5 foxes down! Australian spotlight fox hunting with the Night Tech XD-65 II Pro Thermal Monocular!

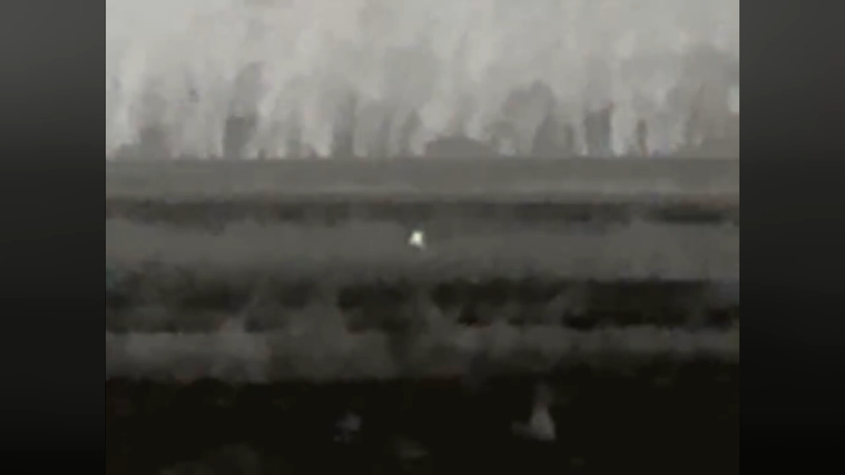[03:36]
You're a fair distance from them You can tell it's a fox. You can see his ears and then you take your shot
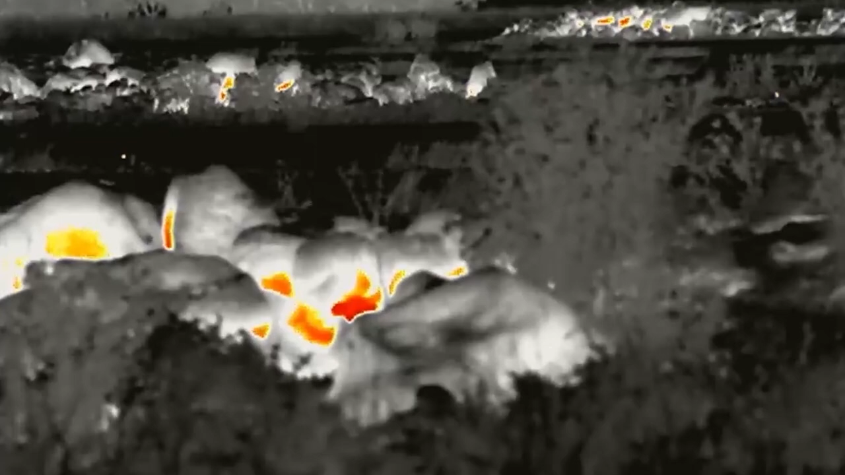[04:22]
the thermal monocular is so good that you can see everything So it's all these rats and then behind them I snuck a look at another fox
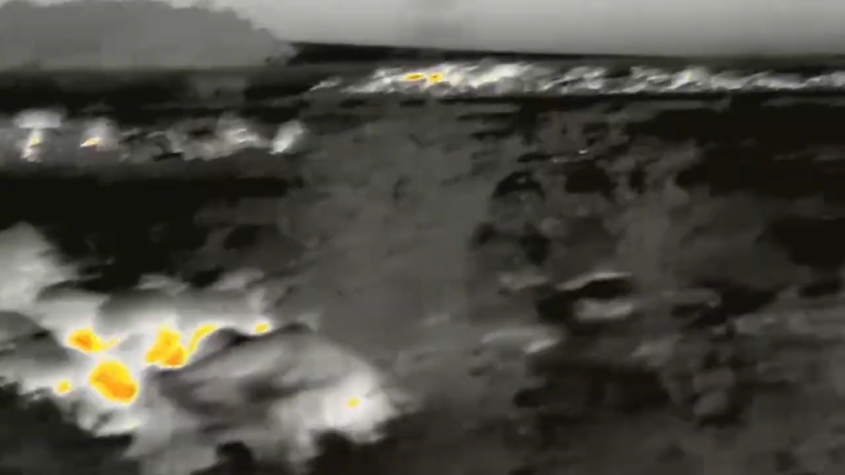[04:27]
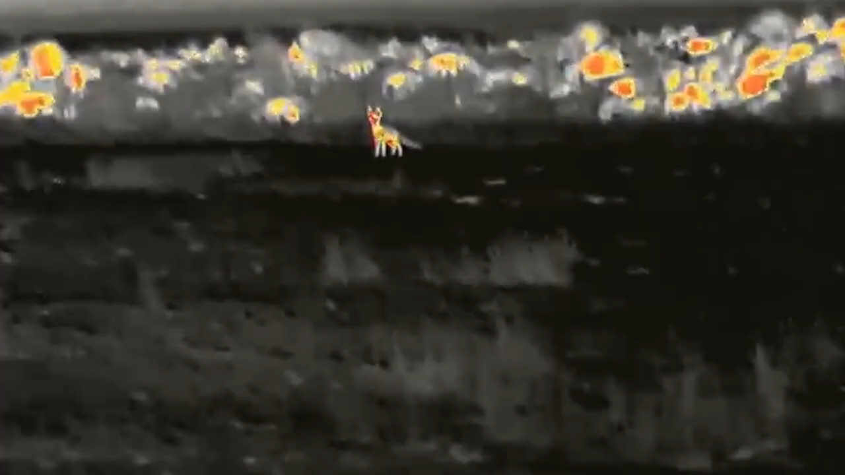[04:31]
And that shot was great Clean hit straight to the chest and knocked it straight down